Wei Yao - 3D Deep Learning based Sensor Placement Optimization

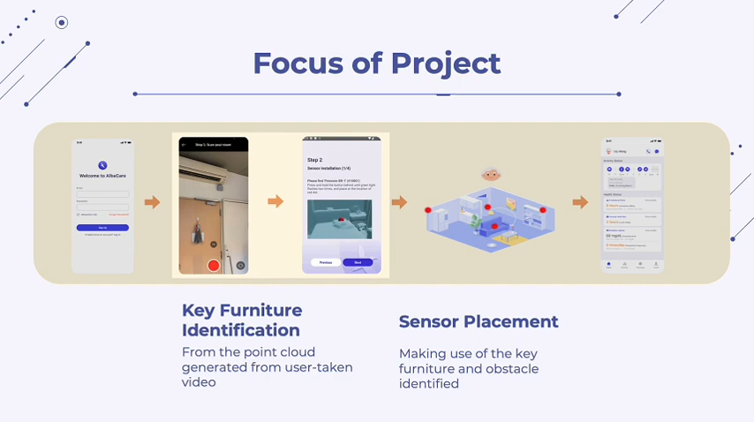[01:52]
My personal focus in this project will be how to generate a set of sensor locations that is customized for the room scanned while maximizing their effects by placing them at the right place. For that, I need to first understand the room setting by identifying some of the important furniture. And this is done through 3D semantic segmentation.
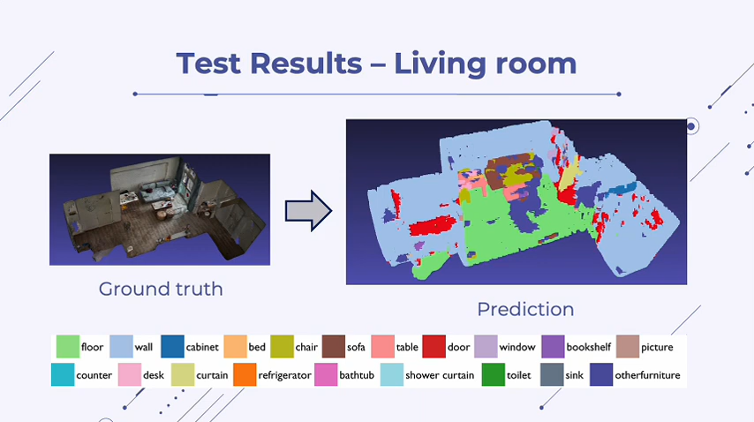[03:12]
Comparing them to the ground truth, we can also see that the table and the sofa are only partially identified correctly. Overall, we see that while the MSG model does a better job in prediction, it is still very sensitive to noise such as small objects and an untidy room. Also, semantically similar clusters are often mixed up,
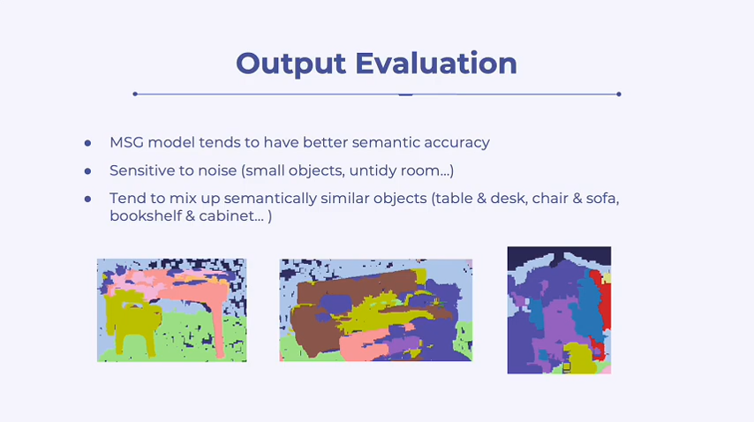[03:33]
such as a table and desk, chair and sofa, bookshelf and cabinets.
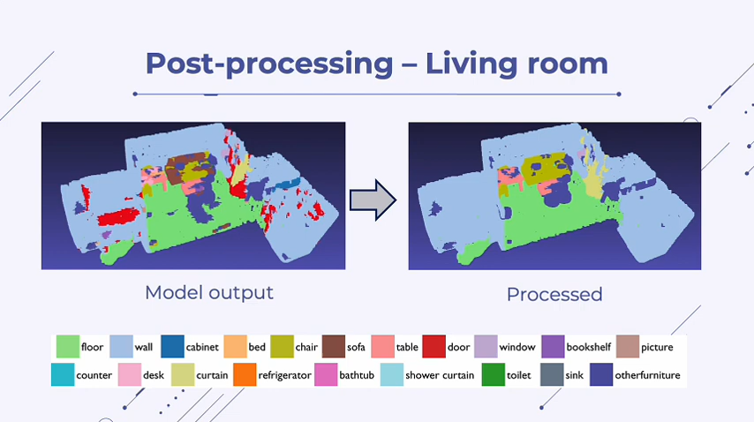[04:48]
Here we can see that the process point cloud, although not perfectly aligned with the ground truth, it now contains less noise.